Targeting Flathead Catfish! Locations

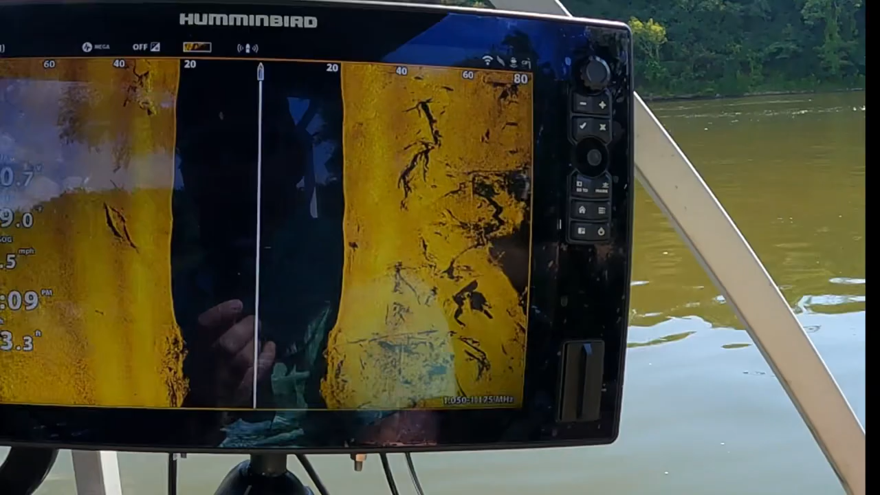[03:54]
so we're gonna come up we're gonna go a little bit farther i can't go too much farther the boat up here from
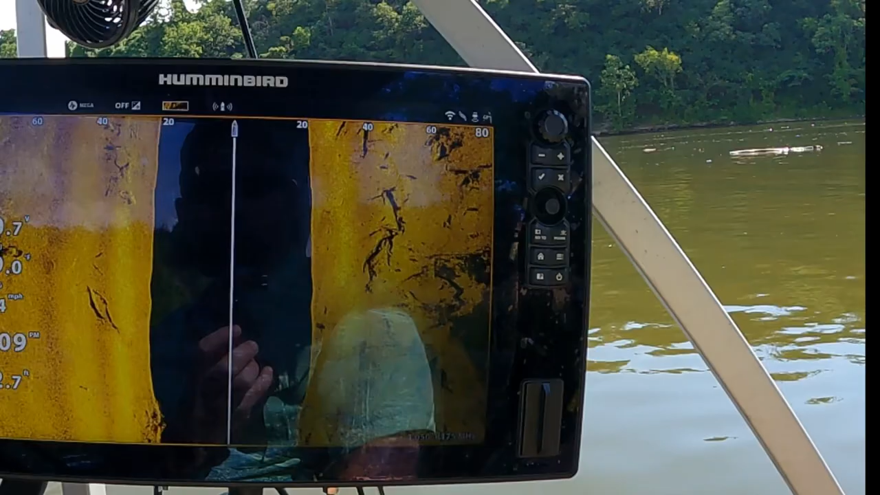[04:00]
bass fishing but uh let's see here we're gonna come up right here it's gonna be a good
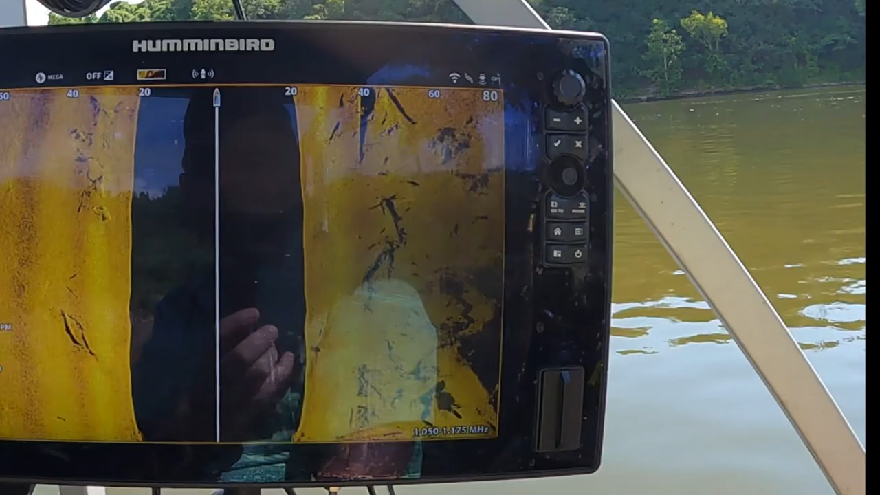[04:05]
see this tree coming down you can see the shadows big shadows off of this off
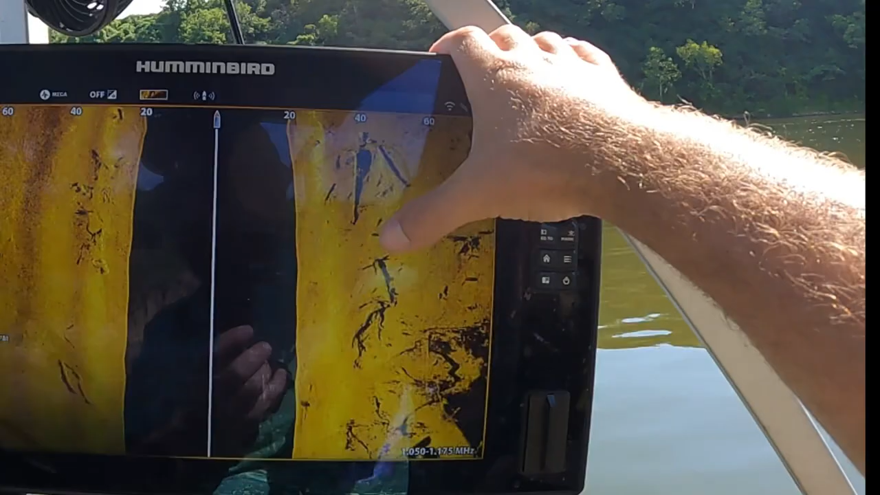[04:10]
of it so it's a pretty big piece of structure um and it's basically right on the ledge so
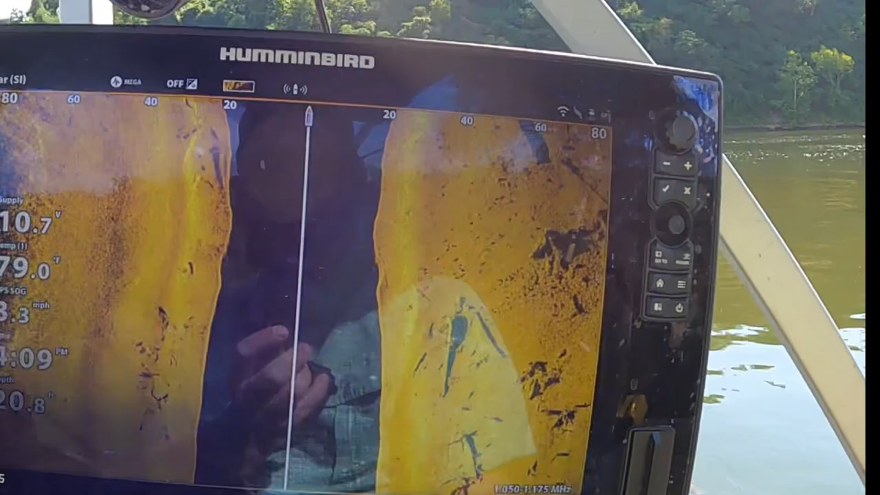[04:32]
depending on time of year what areas i might fish but you come over here you can still see just
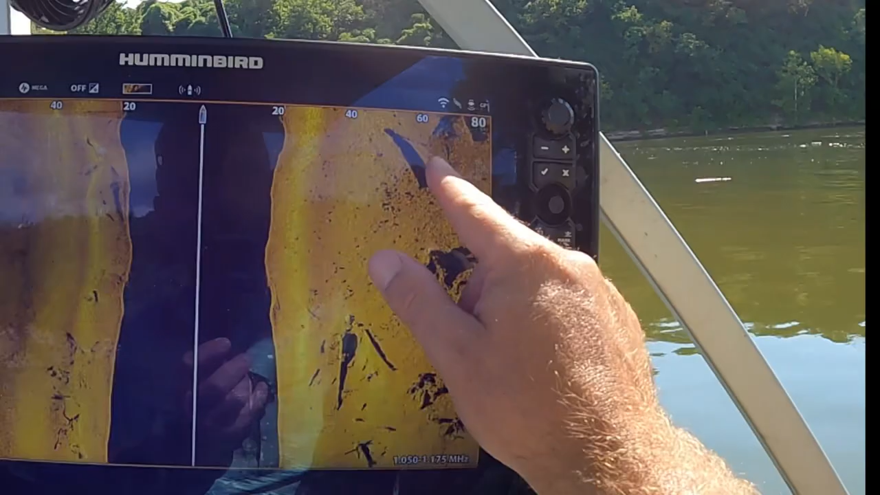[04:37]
all these random you know hunks of structure and that's a lot of what i fish
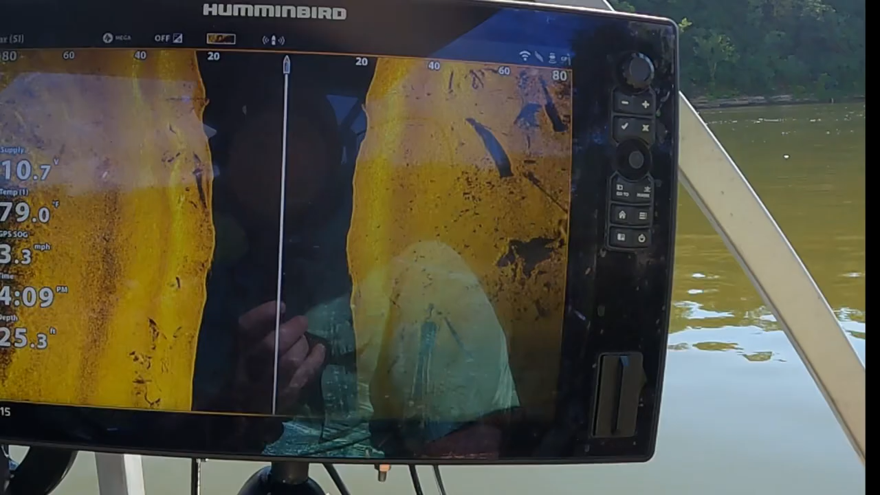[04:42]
On screen: depth 25.3 ft, water 79.0°F
um let's run down to the other bank here and kind of check that out and uh i'll show you some of the stuff i like to look at down there
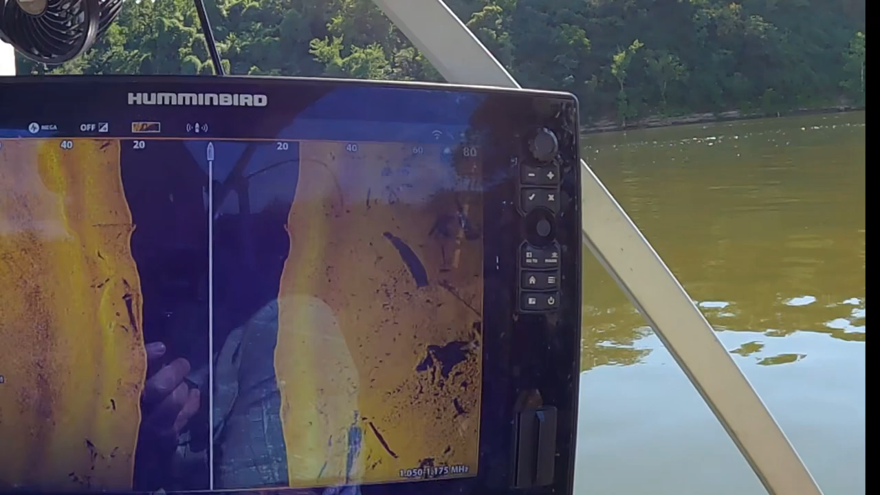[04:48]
first of all i'm going to say you can see right here the 80 foot
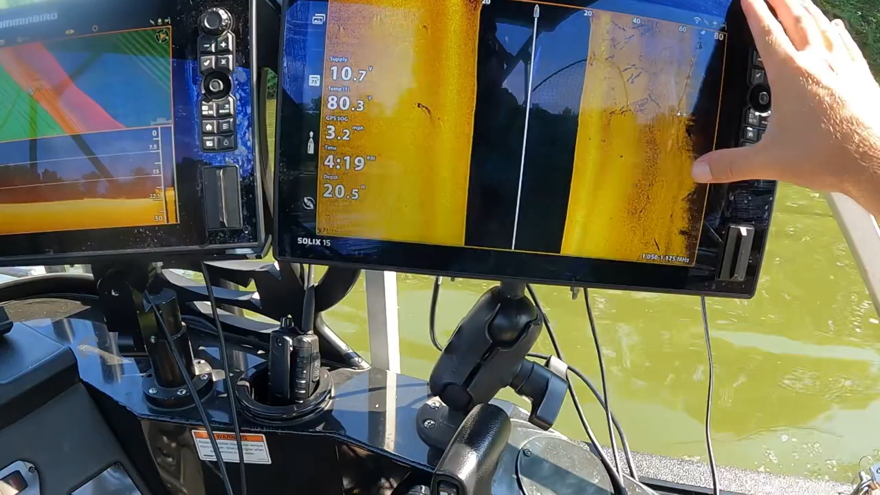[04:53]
mark is about where the bank is so you can see there's the bank i'm not too far from it but
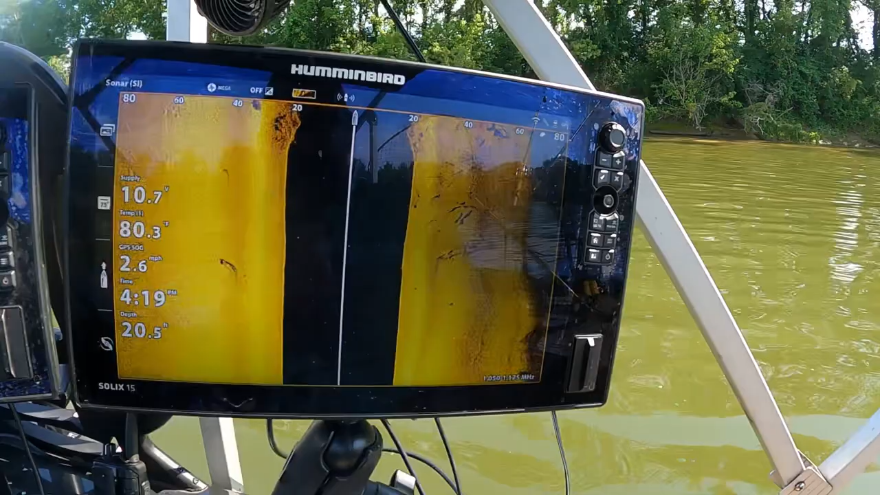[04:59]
On screen: depth 20.5 ft, speed 2.6 mph
there's some nice good looking stuff right here you get a big pile up right here
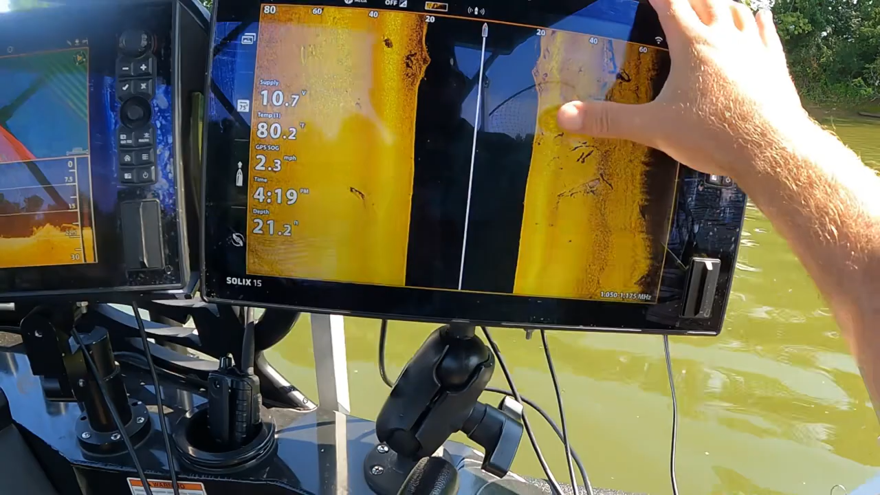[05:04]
On screen: speed 2.3 mph
tree coming in behind it you know you got a tree over here and you can tell that's a tree but you look on side imaging there's some good marks right there
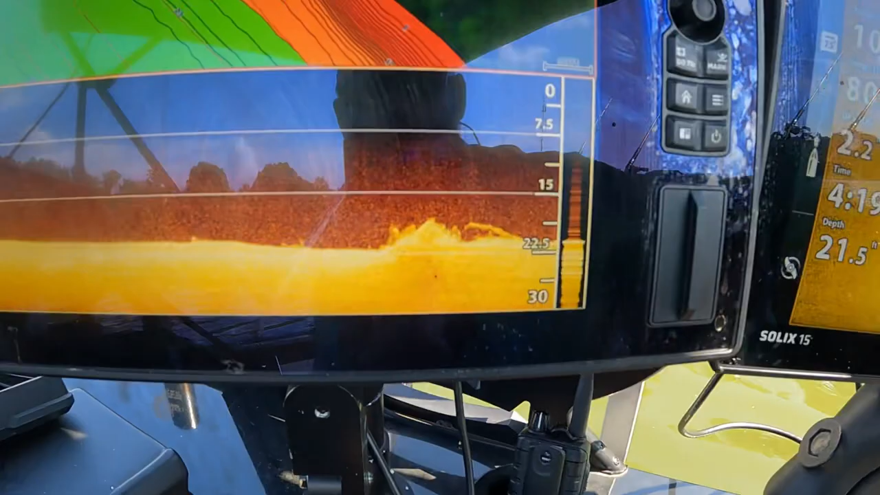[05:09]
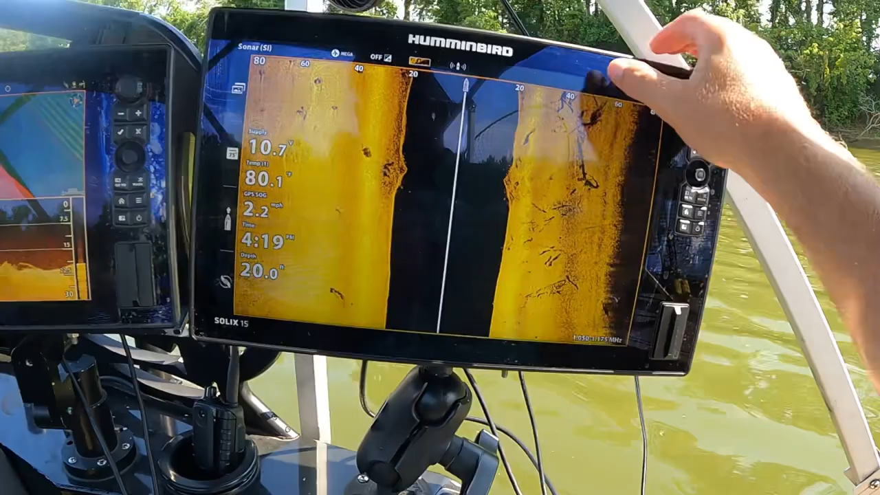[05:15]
On screen: depth 20.0 ft, water 80.1°F, speed 2.2 mph
um but if you go ahead and your side imaging you come down to
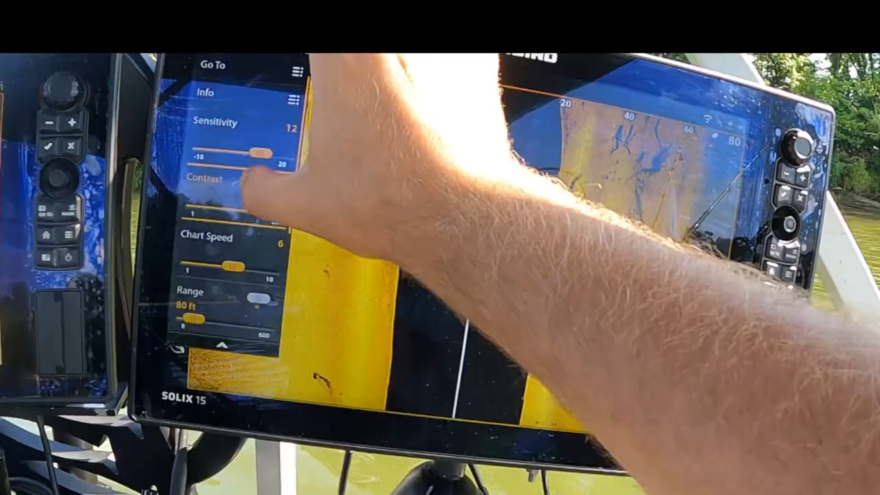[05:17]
range you can do it
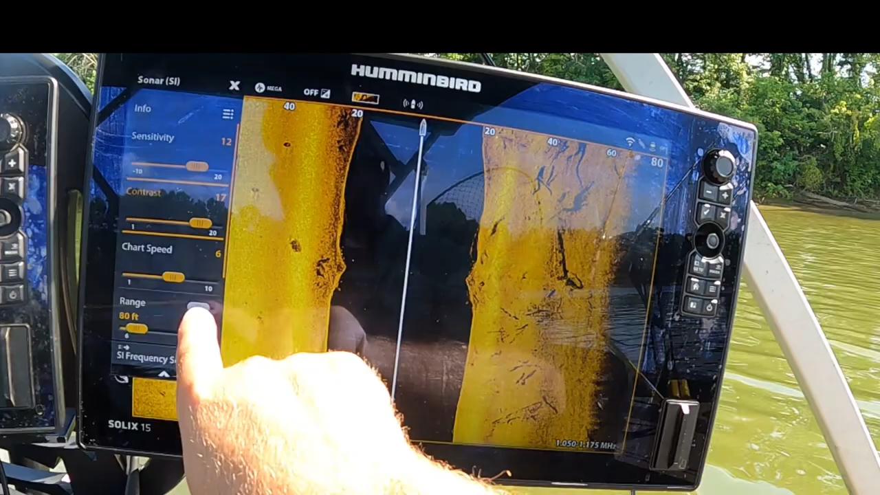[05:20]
off you know i mean you could put a manual and it would go out to 100 foot but if i stick towards
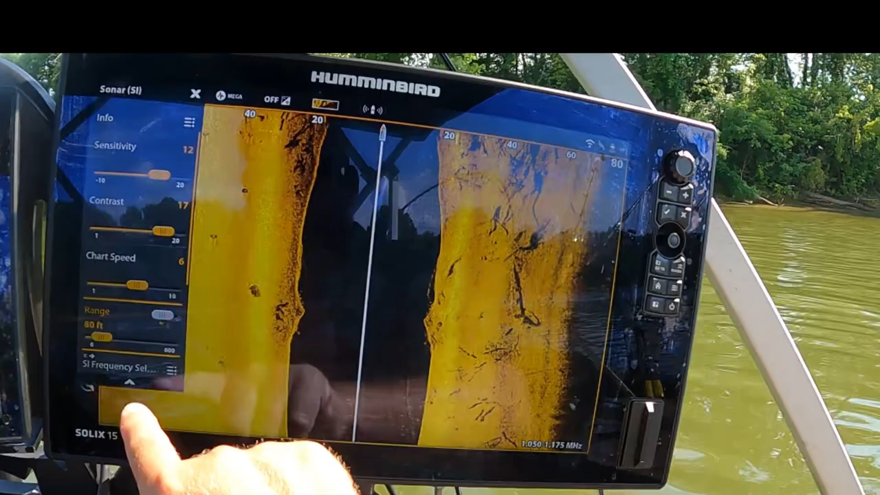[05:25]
80 foot i can see things bigger and clearer so here's another spot
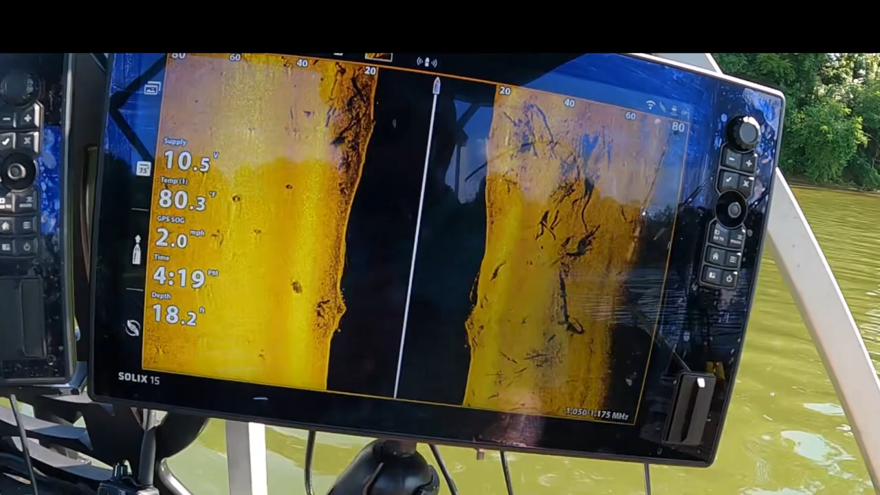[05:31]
On screen: depth 18.2 ft, water 80.3°F, speed 2.0 mph
um you got all kinds of stuff in here you know what i mean just you can just
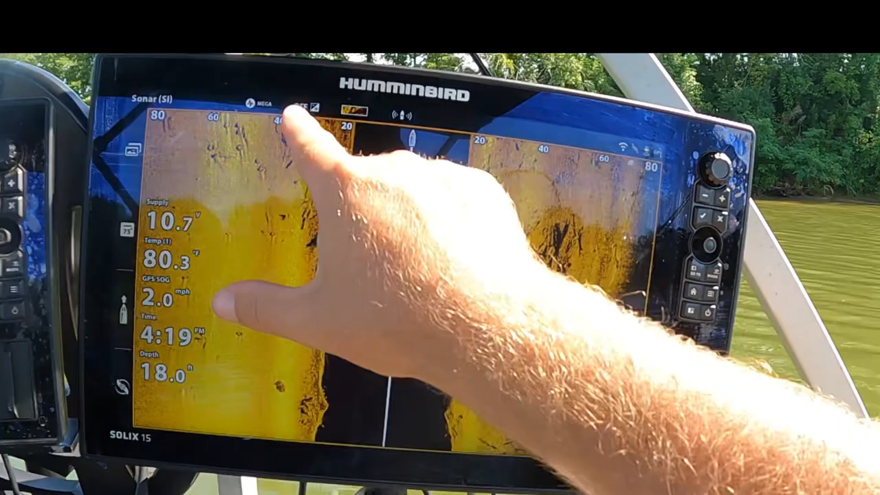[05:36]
On screen: depth 18.0 ft, water 80.3°F, speed 2.0 mph
see all the stuff actually those are tires you can see all the tires in here what they come